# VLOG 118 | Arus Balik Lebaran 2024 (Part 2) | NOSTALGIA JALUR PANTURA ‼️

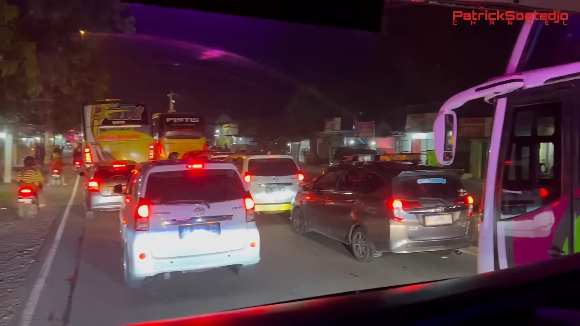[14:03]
Mulai dari keluar kota Cirebon, ini udah hampir Kanci, masih macet.
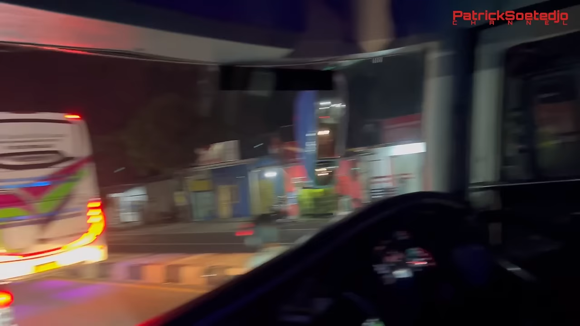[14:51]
Sekomanan macet. Ya turun, ya taki. Perkara macetnya nih, titik pusat kemacetannya ternyata ini putaran balik ini.
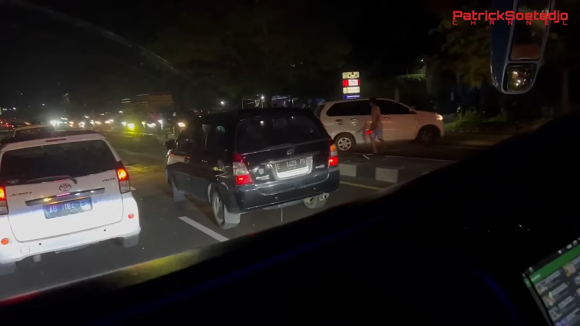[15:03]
Sebelum gerbang tol Palimanan, habis itu udah lancar, kosong jalan. Oh alah, udah putar balik di situ, jadi bikin macet panjang. Makanya ini kan, ternyata itu simpulnya.
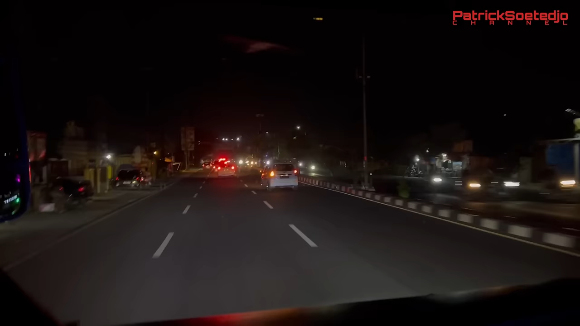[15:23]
Ini ke kanan ini pintu tol Kanci. Nah, sana tuh pintu tol Kanci tutup.
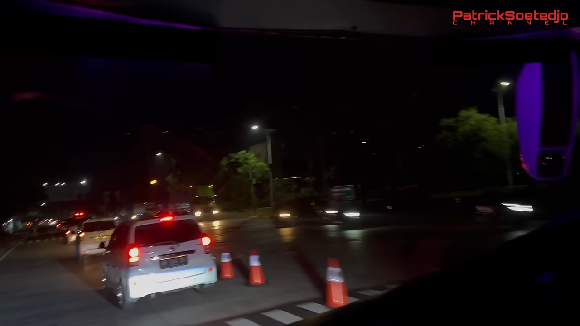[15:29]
Ditutup. Ternyata simpul kemacetannya itu, barang sudah lancar lagi.
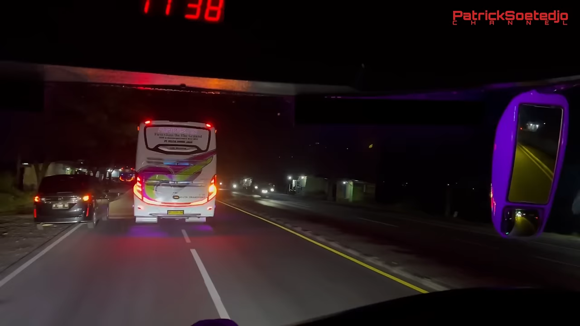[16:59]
Lelah. Dan sekarang udah sampai, ini mana dia? Pekalongan udah masuk belum? Pemalang udah masuk belum? Sekitaran hampir Pemalang lah ini. Jam berapa nih? Jam 10 malam. Masih banyak sampai Pemalang.
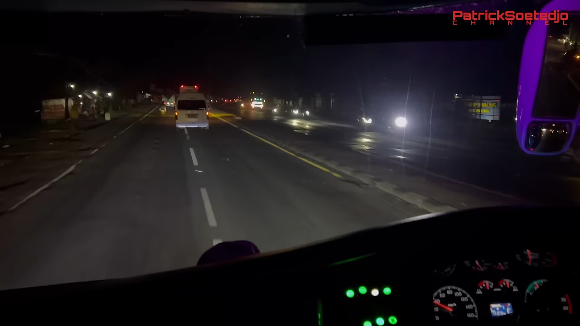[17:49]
Bareng-bareng terus ini tadi. Kita lanjut. Cus. Perjalanan masih jauh. Masih jauh, Bosku. Sampai di SPBU Subah.